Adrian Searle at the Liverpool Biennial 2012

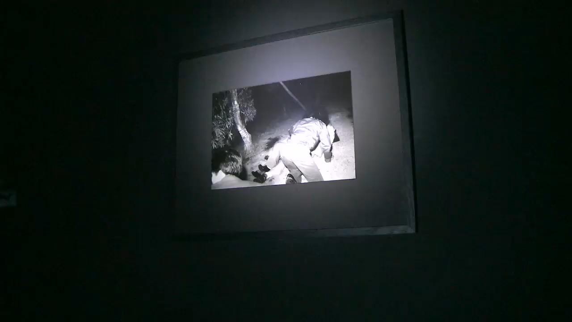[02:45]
What we're watching really are people making love and kissing and finding new friends at night in the bushes.
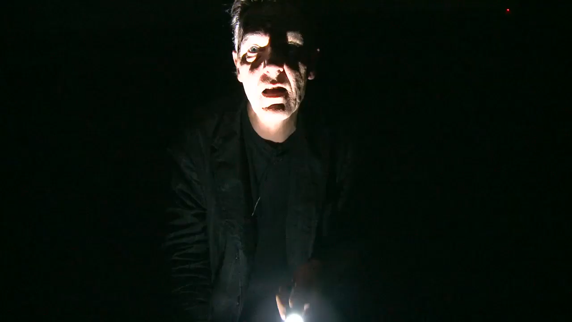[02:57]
Of course we become voyeurs of the voyeurs. I suppose looking at art is always a bit like this.
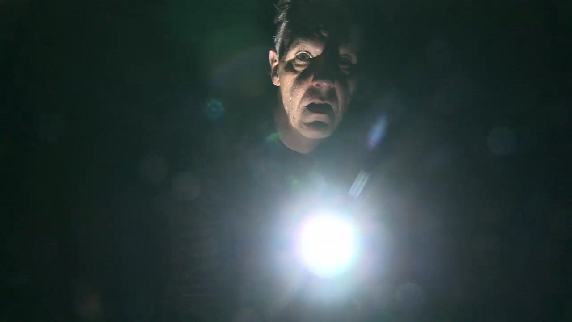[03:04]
You don't know really sometimes whether to keep on looking or to turn away or to pretend that your interest is really to do with the formal qualities of the photographs.
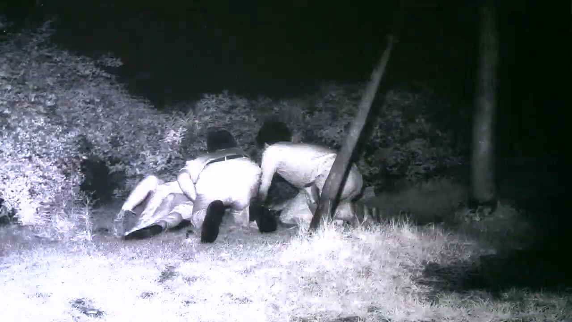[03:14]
And some people of course like being watched and they go there specifically for that purpose.